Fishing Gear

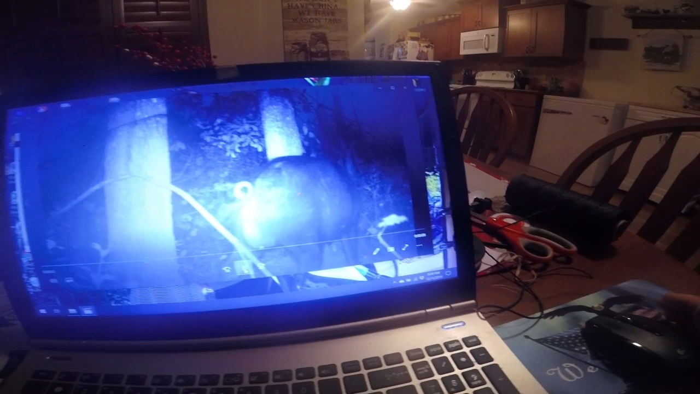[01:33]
Let's run that back again. Here he is at the bottom. There he goes. Get up that tree boy. I'll kick your booty. This guy is the only one been coming in. There's been a big boar with a big white blaze with a huge tusk on him.
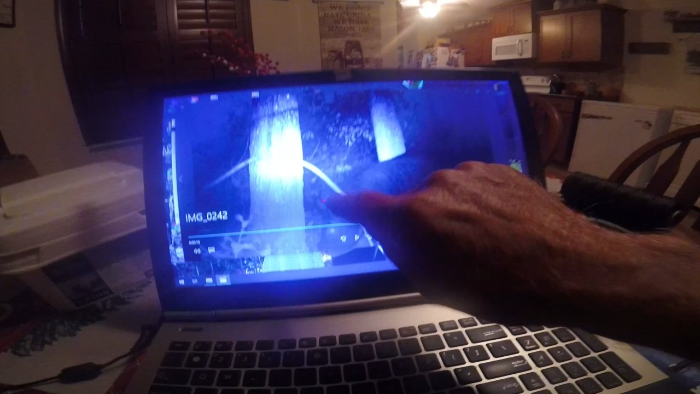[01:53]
I only saw him once on camera. These things are very rangy. They travel a long ways looking for the ladies. And, uh, yeah.
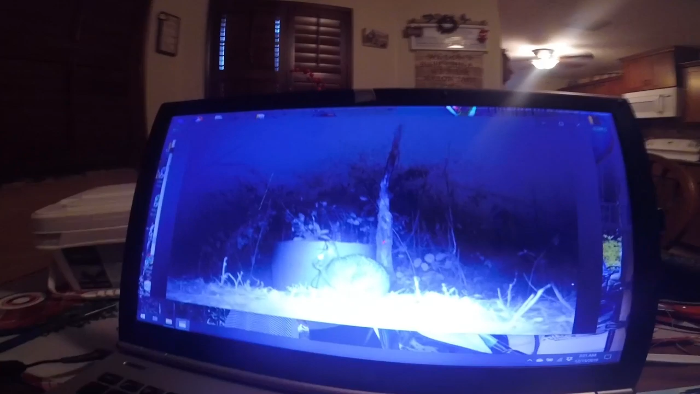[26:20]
okay guys here's a florida marsh rabbit on this thing i don't know if you guys ever seen a florida marsh rabbit they have smaller ears than a cottontail
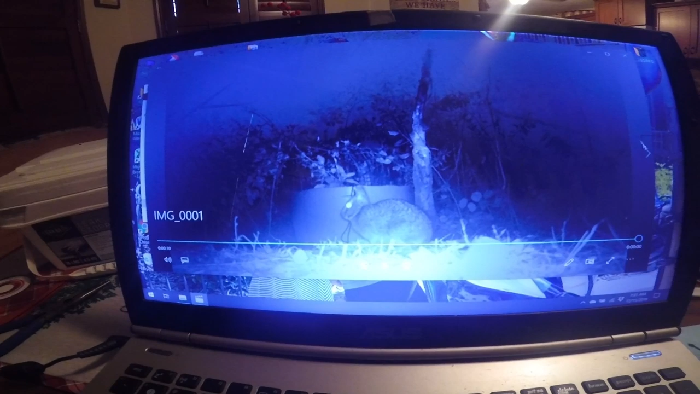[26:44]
and they got a little short stubby body this is a fairly good size one it's full grown and they got a real brown coat to them let's go down through here and see what we got mr bunny loves his corn i put molasses on that corn too there he is all right he disappeared i've got some rats coming in here and flying squirrels coming in here too oh there's mr raccoon
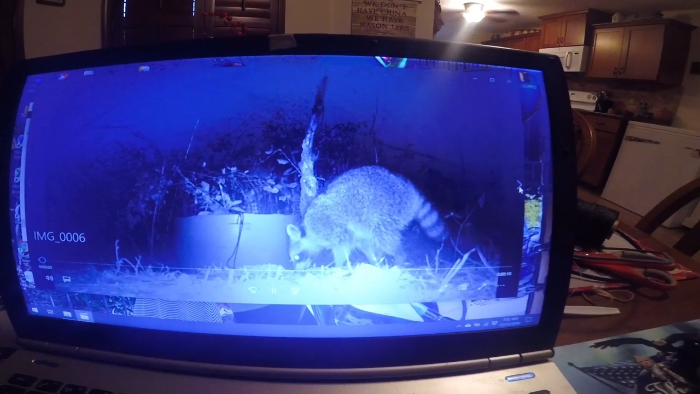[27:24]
mullet mullet greg that's not a very large coon
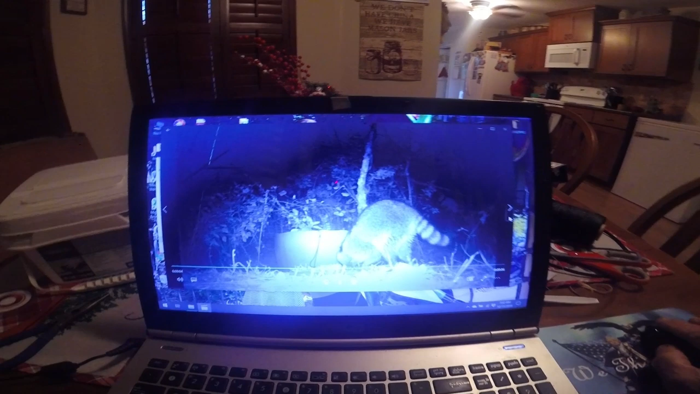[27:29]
i sell the smaller ones for five bucks and the big ones for ten and greg wants a lot of them he's got a birthday coming and they have a big cookout and they have barbecued coon hey whatever blows your hair back right
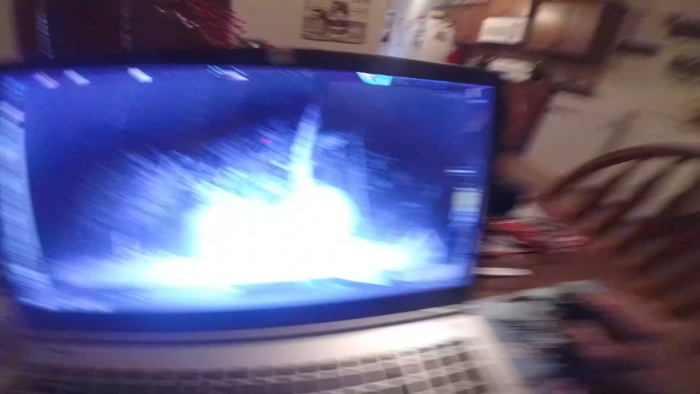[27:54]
i'll sell them to him all day long and he'll buy them all day long too
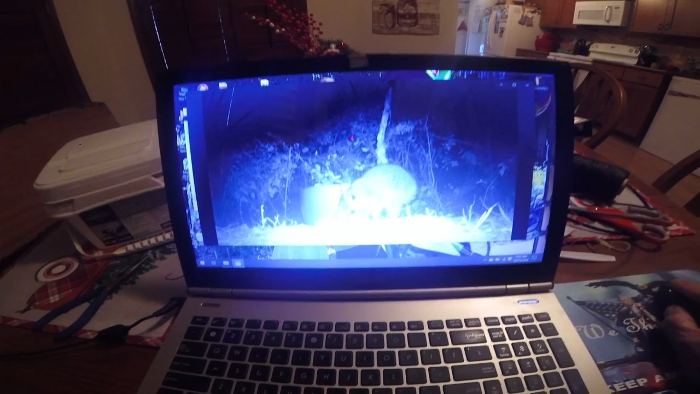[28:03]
well mr coon's really enjoying himself here let's just click through here and see what other critters we got coming around here
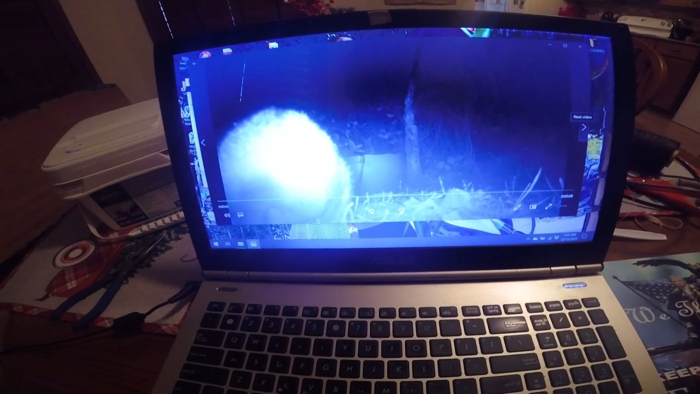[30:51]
here's our little marsh bunny again oh he's getting the right he's getting to be a little camera hog isn't he